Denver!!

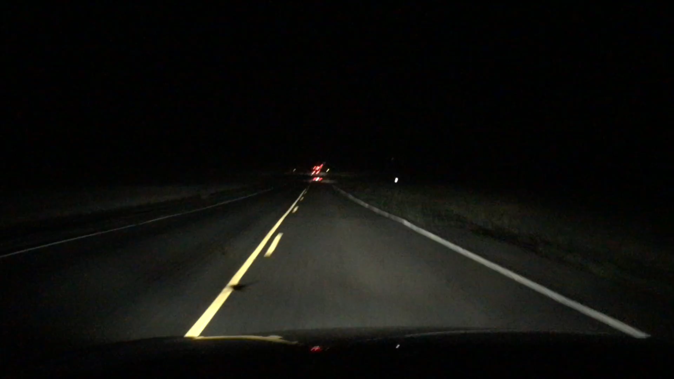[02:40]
We're on some back-ass roads, but you can kind of see the line of cars there. There's just tons. But hopefully I'll get some video for you of these digs and have a good end of this night.